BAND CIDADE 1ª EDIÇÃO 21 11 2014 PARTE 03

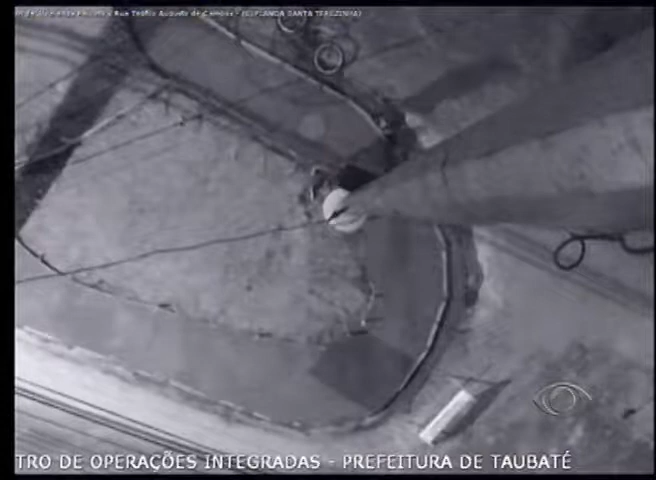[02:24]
A gente tem aí imagens do COI, o sistema integrado, essas imagens chegaram agora pra gente e mostra um momento em que um dos, do que seria, né, um adolescente, chega e instala a bomba caseira na base de concreto dessa câmera do COI.
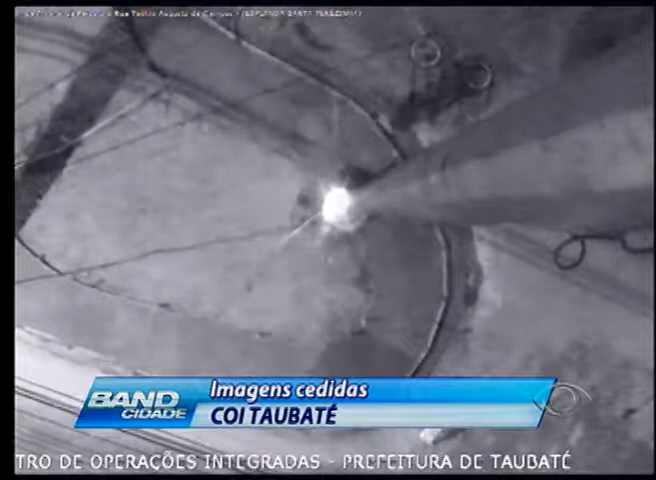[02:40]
Bom, a gente daqui a pouquinho, aí, ó, poucos minutos depois, poucos segundos depois, essa bomba explode e causou o estrago que você viu na reportagem no início desta edição.